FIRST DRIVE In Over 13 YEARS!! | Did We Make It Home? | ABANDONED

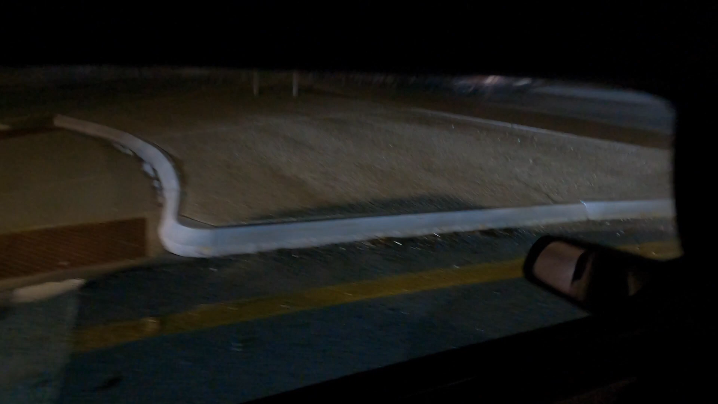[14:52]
we're taking we're trying to put a little bit of mileage on it we brought it out during the day and again we're driving it at night to test a couple other things and um yeah it
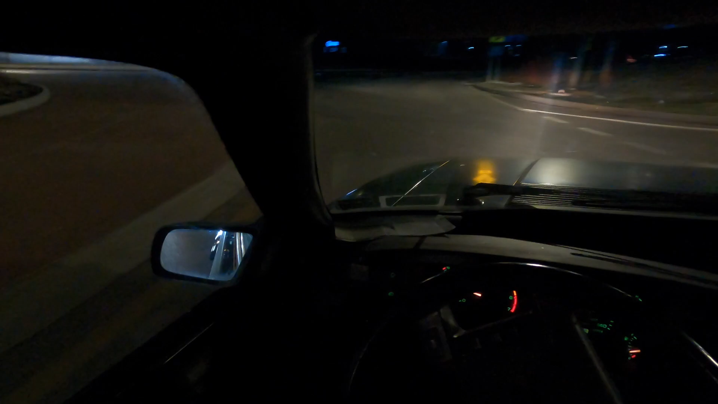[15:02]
was it was that yeah it's great to finally figure that out and now we're out cruising of course at the end of the season but we'll take what we can get right now absolutely um yeah so we're just out here cruising in the mustang at night uh we've noticed that the car likes to heat up pretty hot yeah like it did this morning it gets pretty hot if you want me to show them bring it up here the gauge i don't know if you can see that with the wheel there